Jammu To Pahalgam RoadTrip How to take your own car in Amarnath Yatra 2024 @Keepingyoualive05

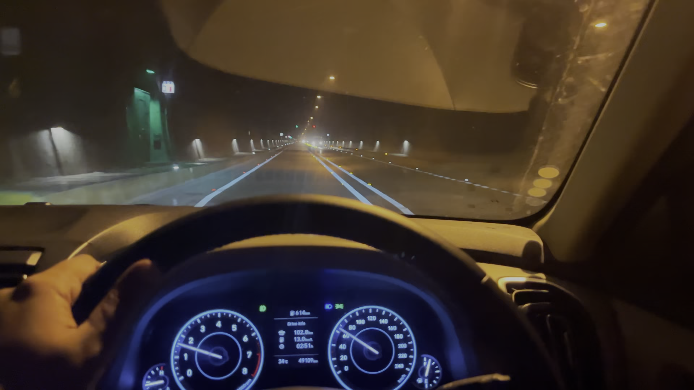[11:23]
सुबाई अभी तो चली दिया यार आप देख सकते हो 9.5 किलोमेटर सम्थिंग की बताते हैं यह पूरी टनल और अभी काफी लंबा डिस्टेंस हमें कवर करना है और मुस्ट आदा डिस्टेंस कवर कर चुके हैं आदा और बाकी है तो जल्दी से इसे कवर करते हैं बाहर न
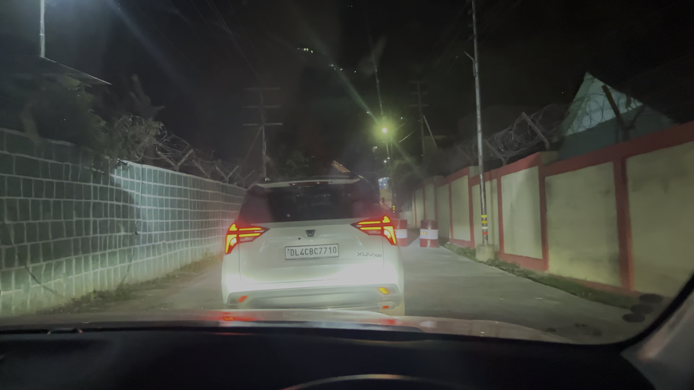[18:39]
अभी चार बज़गे 24 मिनट हो रहे हैं और अरली मॉर्निंग की कॉन्वय निकल चुका है अब देखते हैं आगे कहां रुकता है कैसे करते हैं सारी चीज़ा आपको अपडेट करते हैं व्लॉग में सो जी
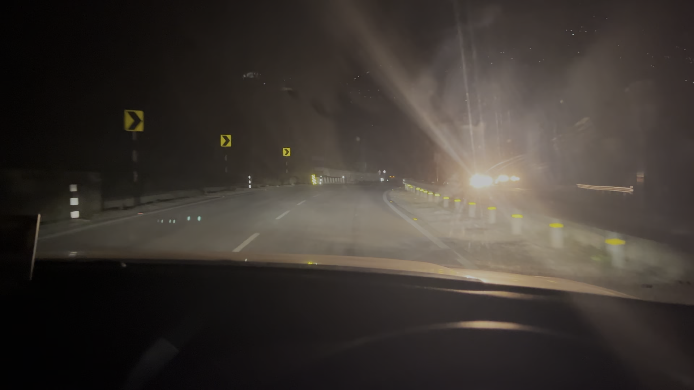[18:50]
आप देख सकते हो भाई बिल्कुल जवर्दस तंदेरा यार कॉन्वय तो चलाता है इतना सारा पता नहीं कॉन्वय तो दिखी नहीं रहा भाई कहां चला गया फिलाल मैं ही दिख रहा हूँ आगे और मेरे आगे को ही नहीं है आप पीछे जरूर गारी आ आ रही है आ
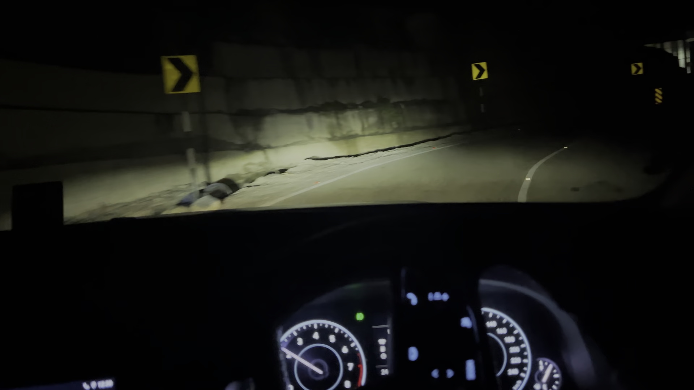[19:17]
सबसे हमने स्टार्ट किया है और कॉन्वय का तो पता नहीं बट बनी हाल यहां से 37 किलोमेटर रह गया है तो जी यात्रा बढ़िया चलती हुई देख सकते हो जी यह भी देख सकते हो जी और
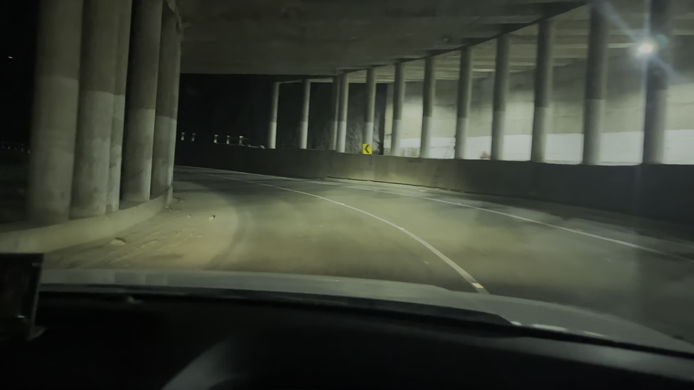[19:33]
फुल अंदेरा है जी जबरदस्त वाला बोलो बंबं भोले सो भाई अभी कॉन्वय की बात कर रहे थे और यह भी कुछ एक दो गाड़िया अपने आगे मिली है और यह भी मिली जो है वो फरीदबाद की मिलगी यह देख रहे हो
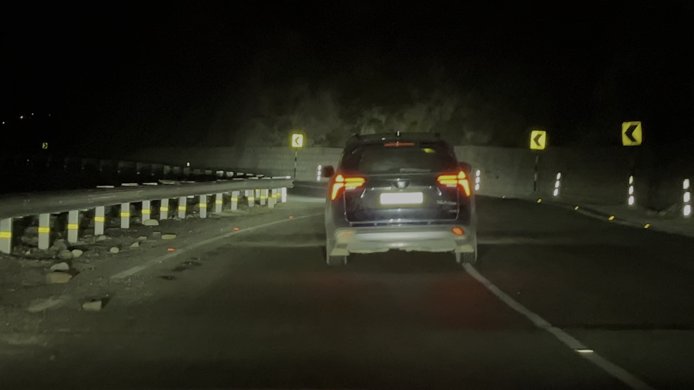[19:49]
एच चार एटी सेवन भाई ने एकदम तेज कर दी जा जी मैंने नमबर दिखाना चाहना चलो जी थोड़ा पास लेते है फिर दिखाते है देख सकते हो जी एच चार एटी सेवन